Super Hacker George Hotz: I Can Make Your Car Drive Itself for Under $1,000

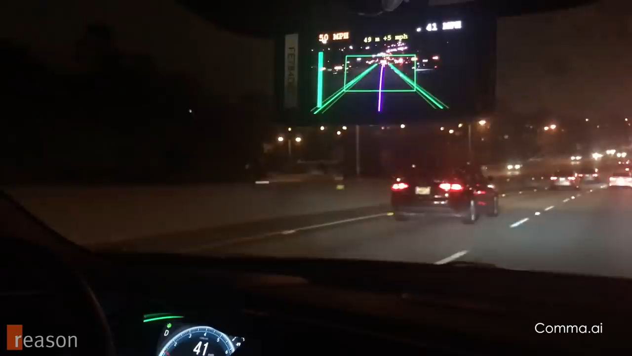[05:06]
Panda is a universal car interface. So when it's used by Schiffer, it's read-only, but when it's used by OpenPilot, it's connected over USB, and it can actually drive your car.